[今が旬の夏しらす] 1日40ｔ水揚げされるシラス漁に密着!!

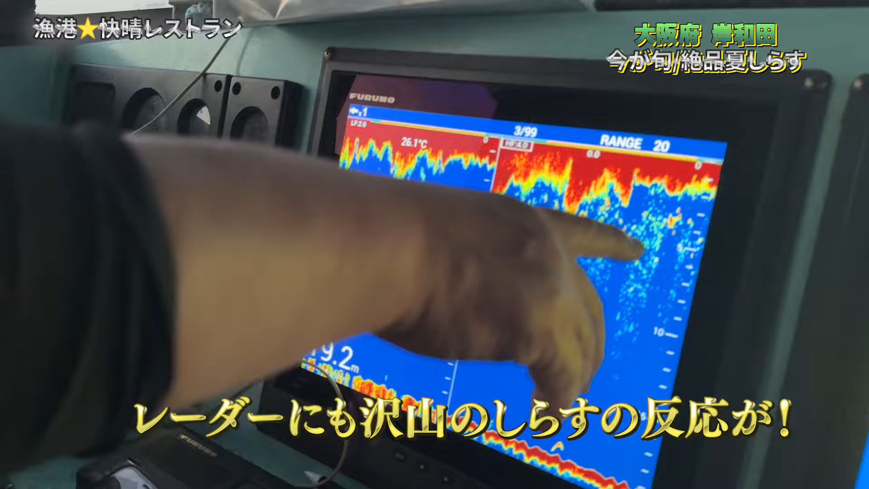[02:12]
On screen: water 26.1°C
お知らせか、分かるんですね。やっぱり なんとレーダーにもたくさんのお知らせの反応が。